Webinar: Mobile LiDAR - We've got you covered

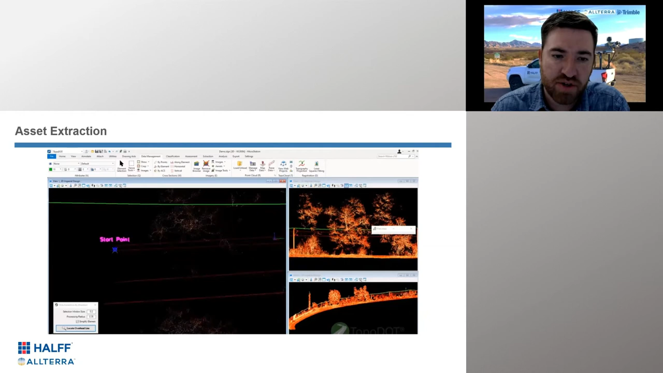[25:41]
we utilize TopoDot, um, MX, MX9, uh, Trimble and TopoDot have worked closely through the years and we, we were already TopoDot users. And, um, so, uh, it made sense for us. That was another reason why we, uh, we're excited about going with this mobile mapping solution. And so this is an example of one of TopoDot's tools, uh, where it's, you're obviously, uh, directing the, the power line, um, for it.
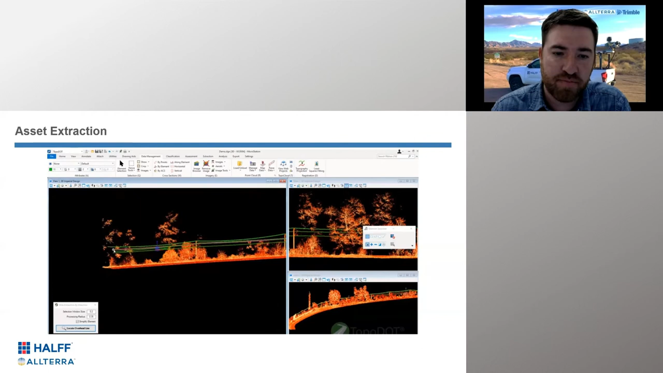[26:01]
You're, you're, uh, helping the software understand, um, the direction of it. And then you're getting miles and miles of, uh,
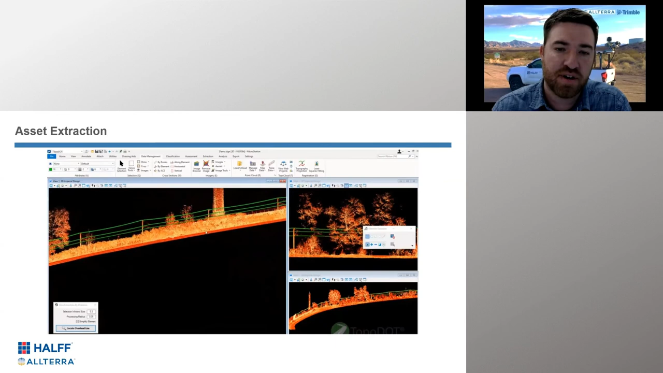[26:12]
of power lines, um, acquisition done. So Extraction. So moving on to the next example, um,
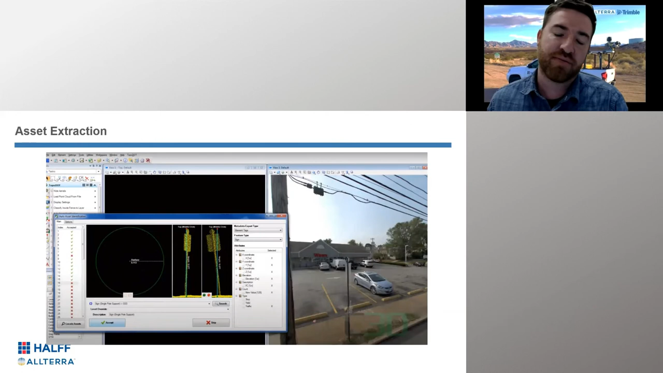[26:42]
additional information and, uh, tell it what type of cells, um, you know, you have a cell temperate library and it will, uh, chew through that mobile mapping data set and drop your,
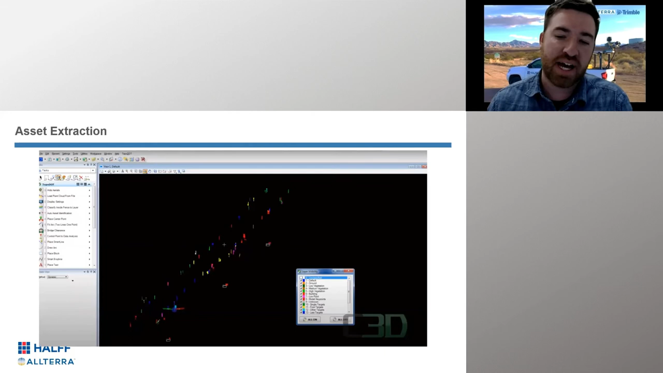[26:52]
um, your CAD blocks for you. Um, so we utilize a lot of these tools on our, on our corridor jobs.
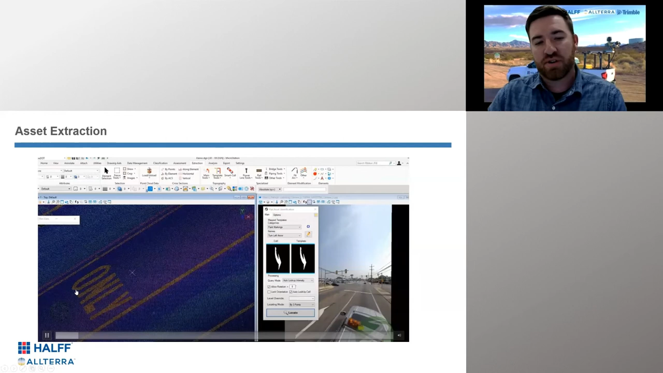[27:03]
Here's another example. Um, again, you've, uh, you've built a, a cell template, uh, or for your auto,
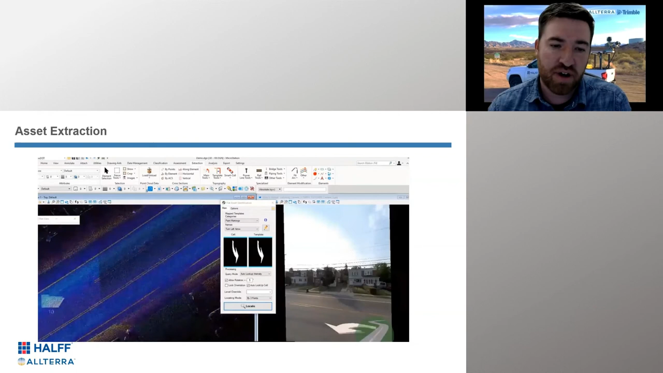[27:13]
for the AutoCAD users, a CAD, um, block template, and you fed that into the software.
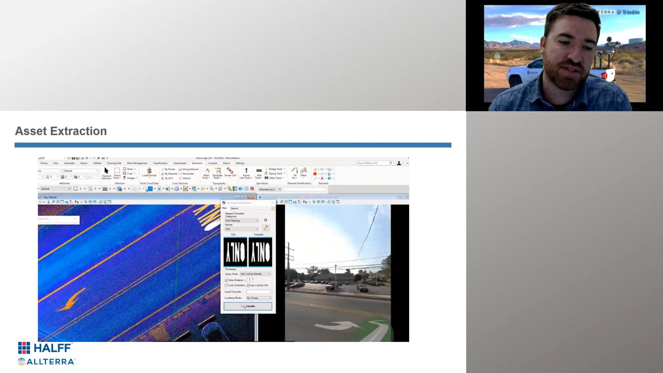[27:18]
And because you have a high quality, uh, mobile mapping data set,
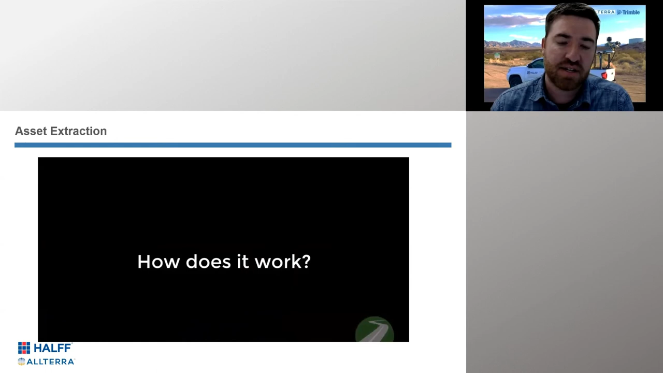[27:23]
um, the software is able to analyze it and, uh, uh,
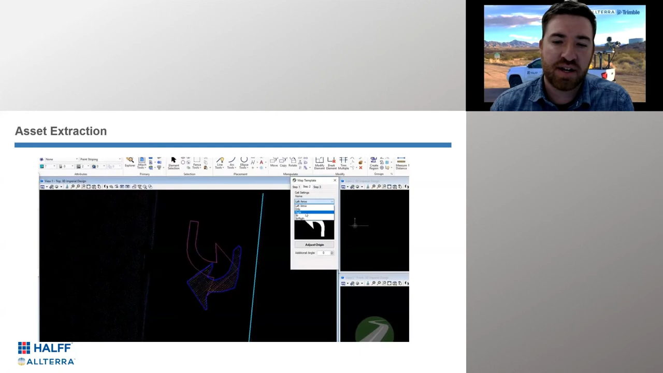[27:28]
and drop these blocks and digitize that for you.
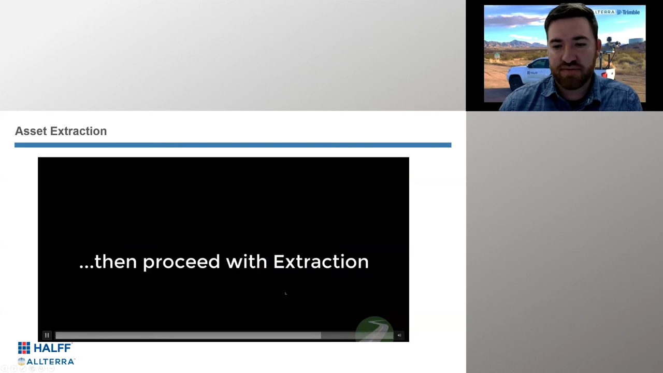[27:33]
So here's an, here's an example of a project I'm going to show you here in a little bit of where we were able to use these, uh, semi-automatic tools to digitize all of our assets along the road. Um, I'm not able to show you in this, the pavement marking, striping, um,
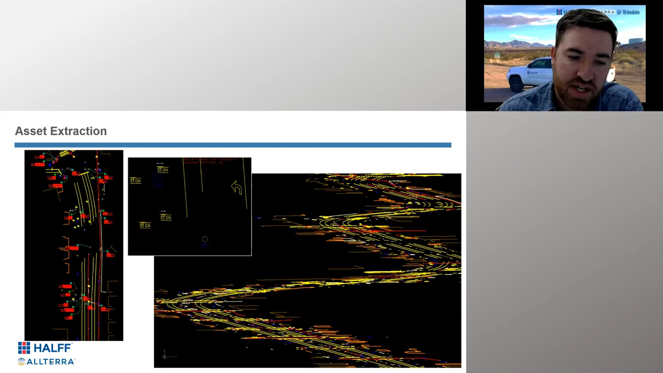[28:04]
capabilities, uh, but the one you just previously saw, it's very similar where because the point cloud is such high quality, the, uh, the intensity is, uh, easily managed by the software. And so it, you click and it, it traces your striping for you. Um, um, so another thing we love about the MX9 is the, the, the accuracy of the data relative to itself is, is such at a, uh, precise and a dense model that, um, the, the software I continue to show you is able to do, uh, pavement condition index analysis.